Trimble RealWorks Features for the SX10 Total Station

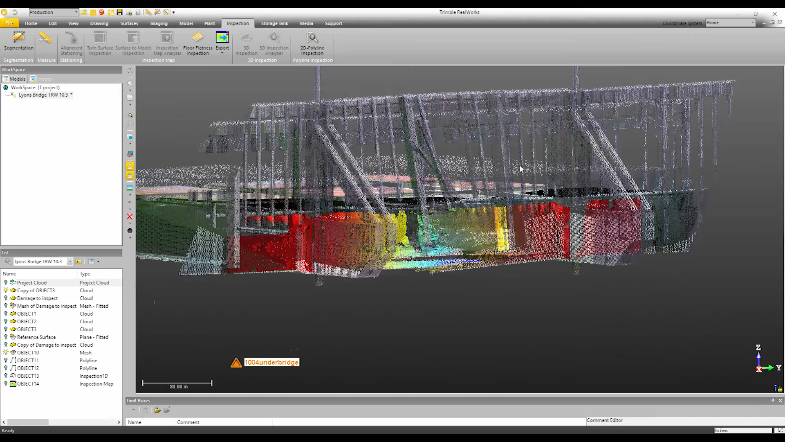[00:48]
These are the kind of things that you'll want to do inside of Trimble Real Works. So Trimble Real Works and Trimble Business Center will both be
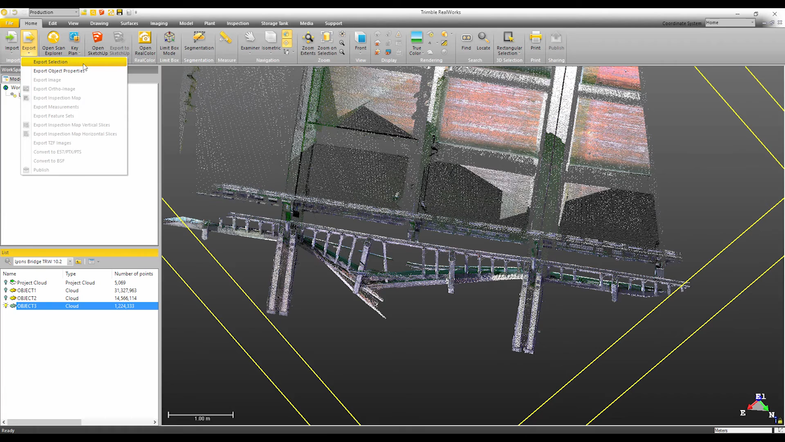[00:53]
able to export the Autodesk RCP file format. So this is great for our customers that are currently using TBC or Real Works in combination with the Autodesk,